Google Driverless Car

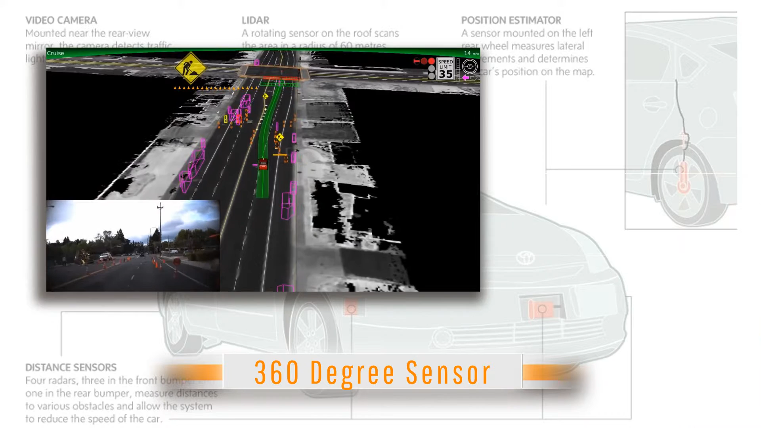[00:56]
The main reason for this sensor is because GPS alone is not reliable enough to sense when there are other vehicles or pedestrians nearby.